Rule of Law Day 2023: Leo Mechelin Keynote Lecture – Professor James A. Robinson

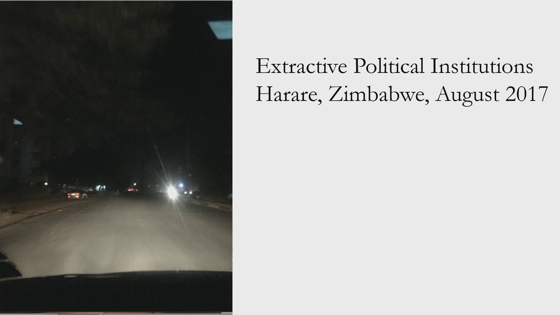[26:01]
And I'd just been at a dinner with some friends, and I was taking a taxi back to the hotel. And, you know, you can see at night, not much electricity in Harare. You know, it's a bit like Pyongyang. There's car lights and stuff, but there's no street lights. OK. So there's a lot of power cuts and problems. So we turned the corner, and something weird happened. You know, I was sitting in the taxi, and I could sense. I couldn't articulate what it was, but something weird was going on.
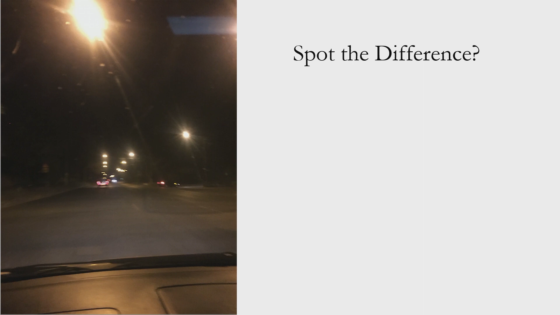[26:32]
And you can see, what's the difference? Street lights. Suddenly there were street lights. There aren't street lights in Harare. What's going on? So I asked the taxi driver, what's going on in Harare? And he said, ah, this is the road to President Robert Mugabe's residence.